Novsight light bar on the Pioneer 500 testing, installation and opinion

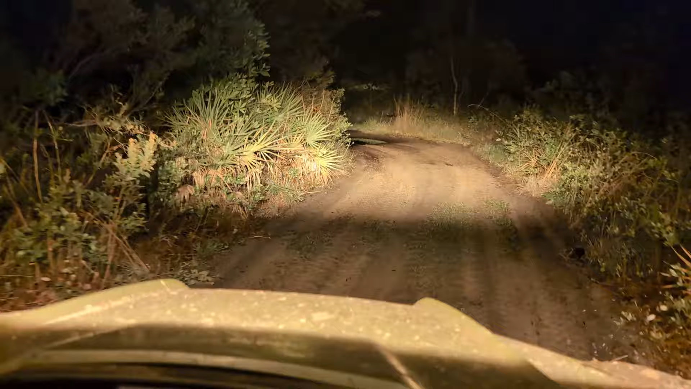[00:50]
It's currently on the warm color temperature on the what index, Charlie? It has a rather good CRI color rendition index. Let's see what the full white looks like. Charlie, go white, please. There's full white. Oh my god, it's bright. Useless white. The mix is okay.